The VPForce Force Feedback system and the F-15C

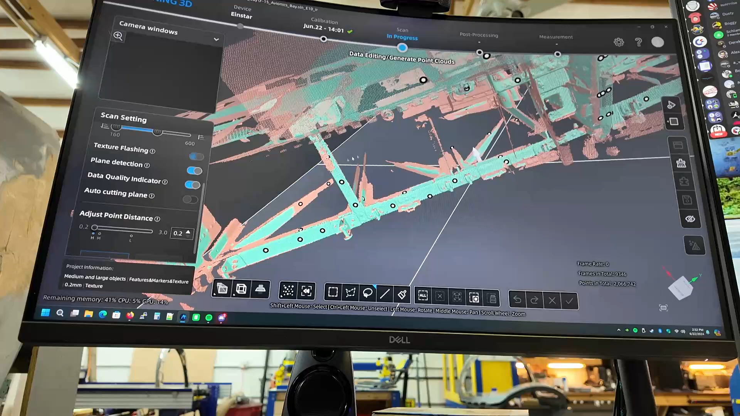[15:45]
got more bits cool what a mess
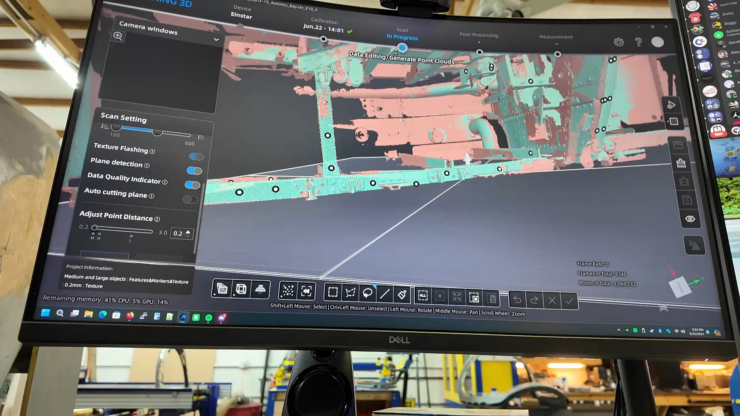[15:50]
okay can I orient this thing
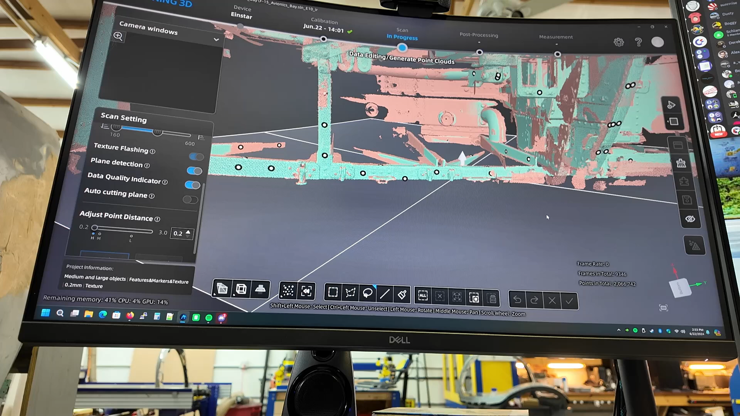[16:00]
hmm I don't know now let's go ahead and create a point cloud oh you're kidding me
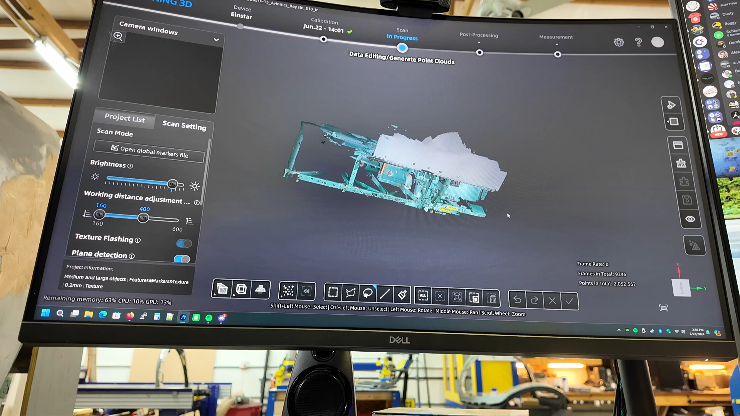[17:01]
and it trend saved the trimmed plane looks like I got geometry that I needed
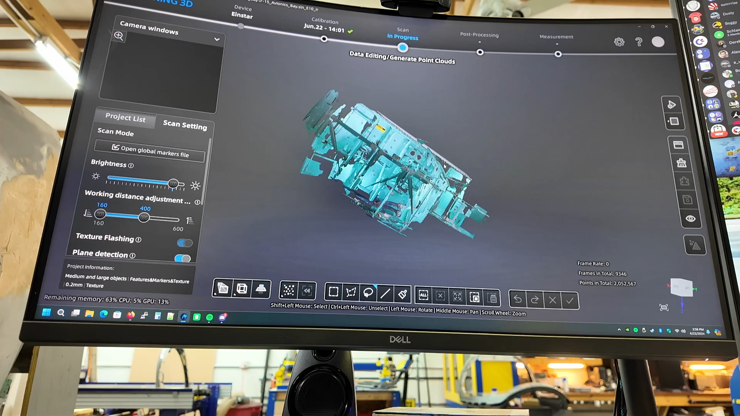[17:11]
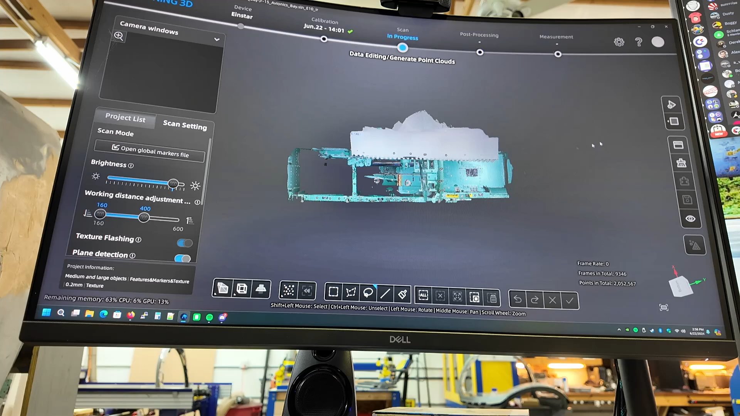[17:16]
let's try to generate point clouds again